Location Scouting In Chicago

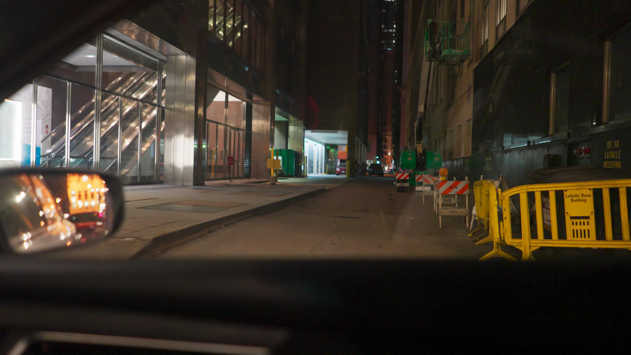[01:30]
great um my only concern is the fact that there's a window right here right so you know people be sitting here looking which is not necessarily a bad thing but the security is kind of like petty you know maybe an issue so that may not be like a good spot and you got that alley over there now this alley is looking kind of like the one because
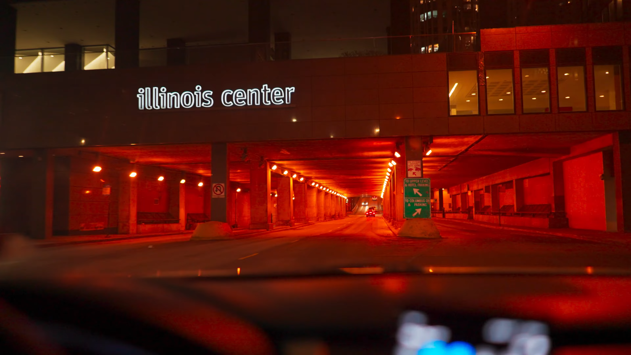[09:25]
pretty well lit here too the only thing that sucks here is the um like
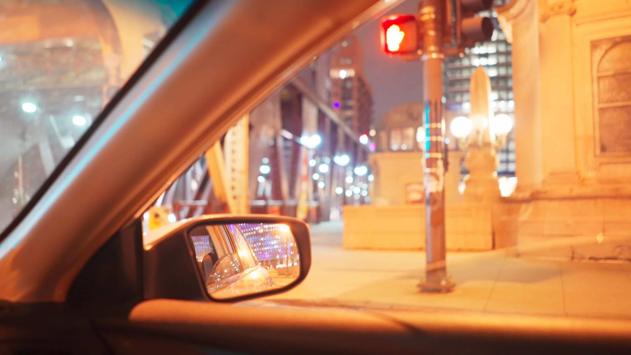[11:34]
drone shot uh on the side of them as they're running down that pillar right there which i'm more than like you're gonna do i'm not gonna lie to y'all like and it's a it's an open space for me to get it so more than likely that's gonna be like another uh another